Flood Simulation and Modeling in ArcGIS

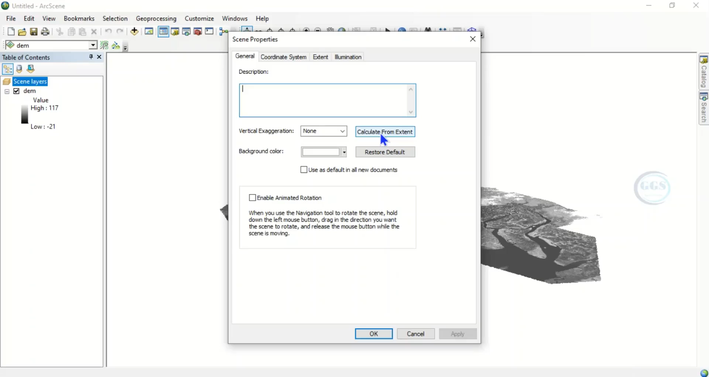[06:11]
calculate from extent so it will give us the accurate value here we have 88.87 so click on apply and click on okay
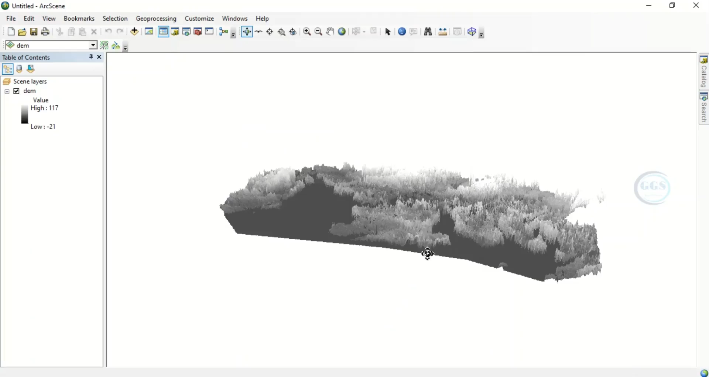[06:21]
so we can see the vertical exaggeration of our vertical exaggeration of our digital elevation model now at this point you can change the color click here
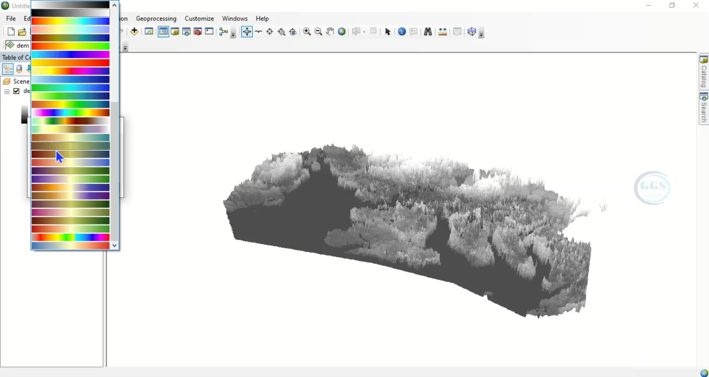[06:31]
and change the color invert it and click on okay so we can see the vertical exaggeration of our digital elevation model now the next step
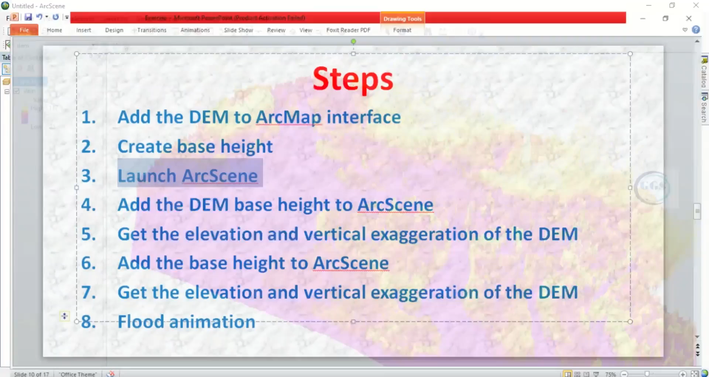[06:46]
which is uh we have gotten the
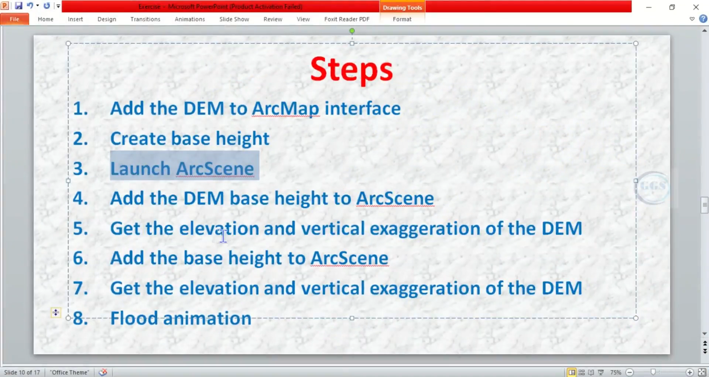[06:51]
elevation and vertical exaggeration of the term the next thing now is to add the base height to axing the base height which created
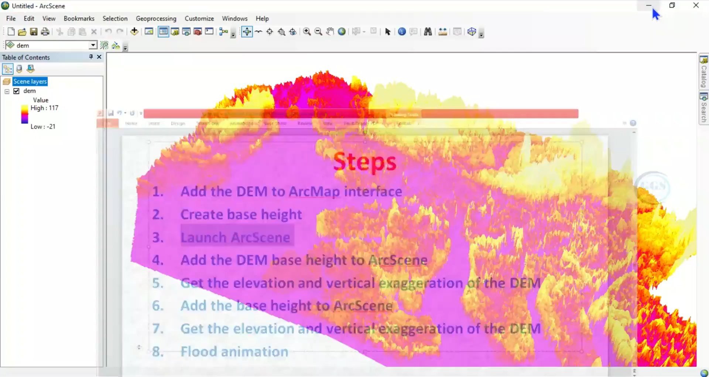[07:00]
initially want to add it now so to do that click here add look for base